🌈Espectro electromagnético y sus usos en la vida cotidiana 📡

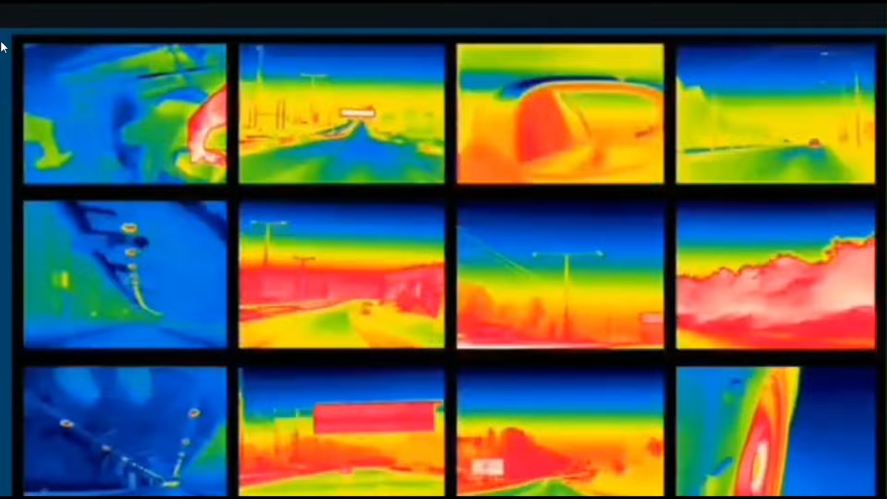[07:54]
puede sentirse como calor y tiene una variedad de aplicaciones en la vida cotidiana La luz infrarroja se utiliza en aplicaciones de termografía para medir temperatura de objetos y superficies así como en sistemas de
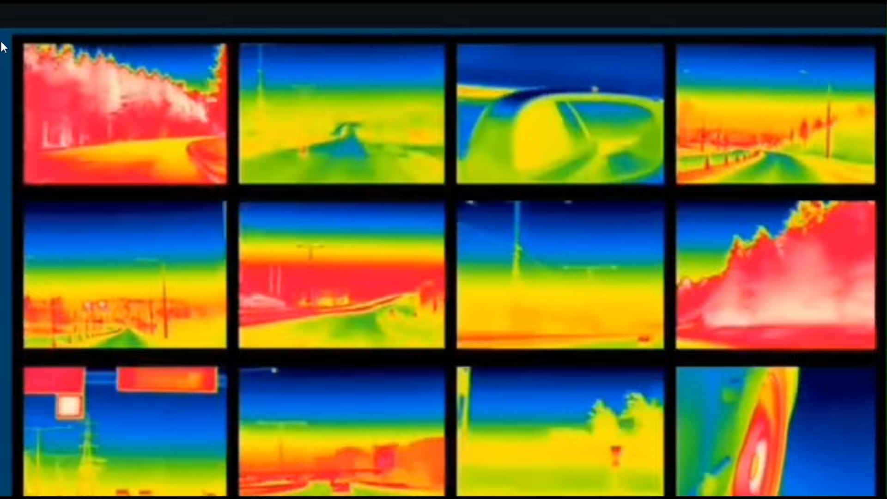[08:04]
calefacción y secado La luz infrarroja tiene una amplia gama de aplicaciones en la vida cotidiana desde el control remoto de dispositivos electrónicos como televisores y aires acondicionados hasta la
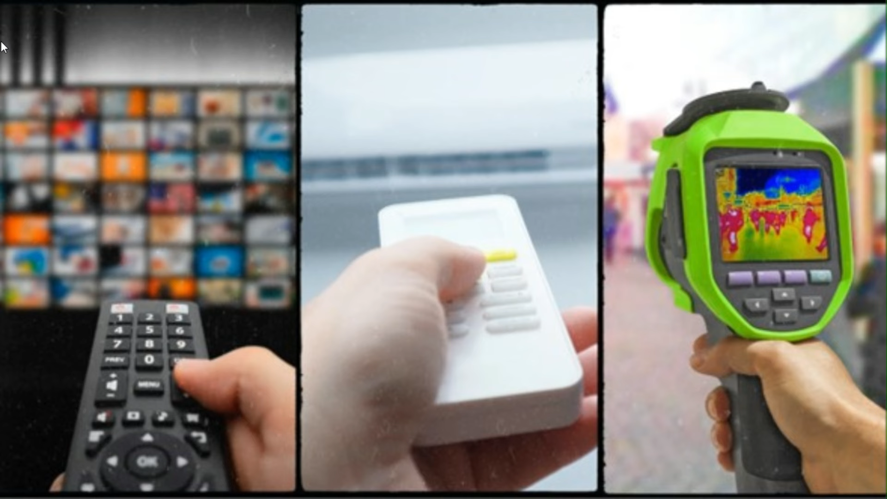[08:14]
detección de radiación infrarroja por cámaras térmicas para mostrar diferencias de temperatura en imágenes la
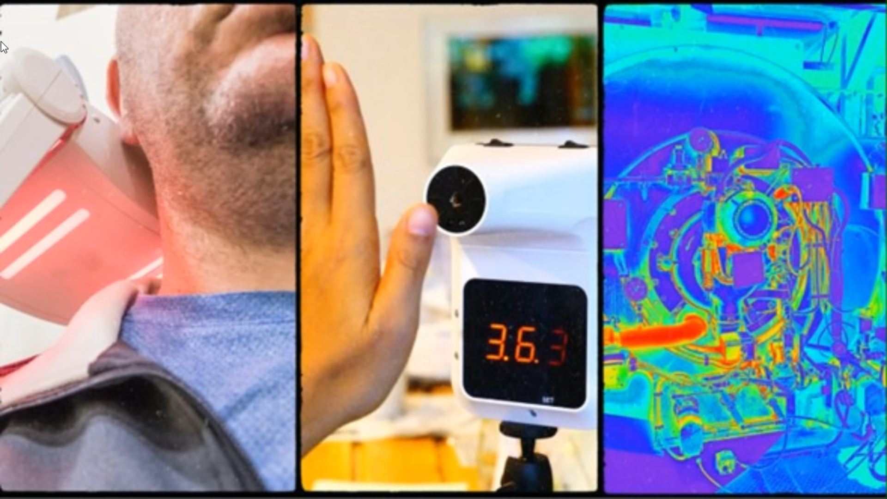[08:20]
terapia de calor para aliviar el dolor muscular y acelerar la recuperación de lesiones deportivas y los sensores infrarrojos utilizados en sistemas de seguridad e iluminación automática para detectar movimientos de objetos o personas Las microondas son una forma de radiación electromagnética con longitudes de onda más cortas que las ondas de radio